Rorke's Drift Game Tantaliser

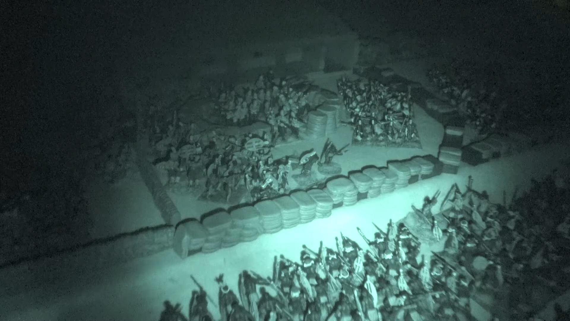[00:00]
Hi everyone, this is just a kind of a trailer for the upcoming battle report on Blackpowder Walks Drift. I've been trialing the rules out and the game's come to an end in the phase which represented the middle of the night.
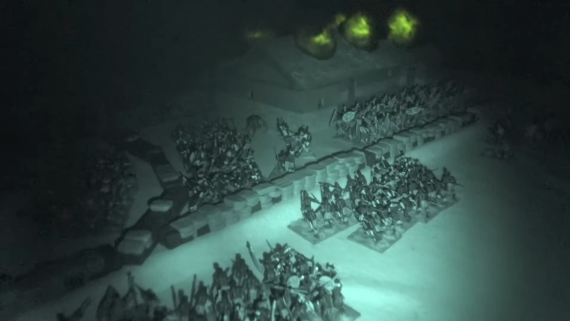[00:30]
Pretty spectacular game actually, really really exciting and epic. As you can see, there's Zulus all over the place, the garrison succumbed but I must say for a long time it was touch and go. There's the last section surviving, surrounded in the redoubt,
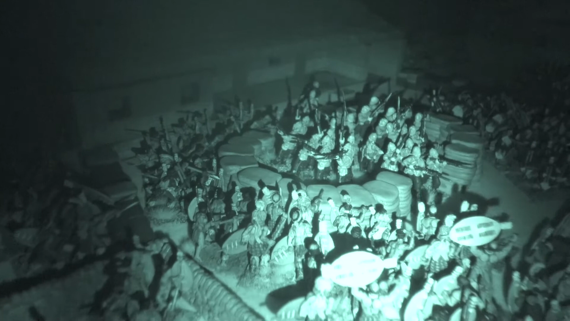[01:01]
Zulus swarming all around them and they wiped them out as I say in the fourth turn in the night. The hospital's ablaze and they put up a good fight but history didn't repeat itself and the game ended that way.
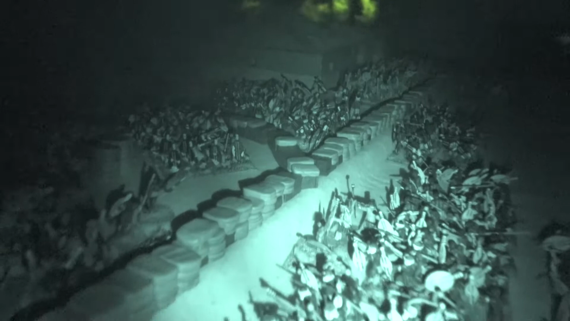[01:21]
Really good, really good battle. It all went kind of more or less, followed the historical course to begin with. The first attack came from the south and the Zulus swept around the hospital building.